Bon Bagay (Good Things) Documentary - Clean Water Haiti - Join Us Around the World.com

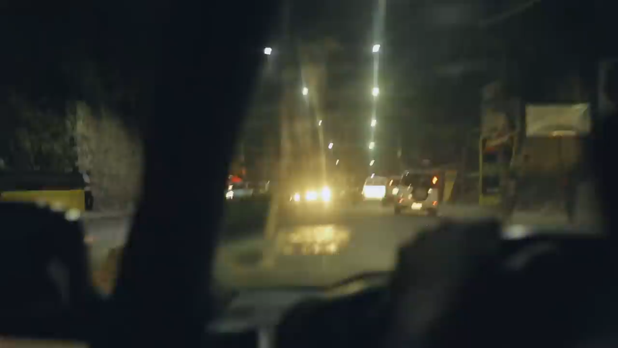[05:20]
We're driving through the streets of Port-au-Prince right now. It's about 9 o'clock at night.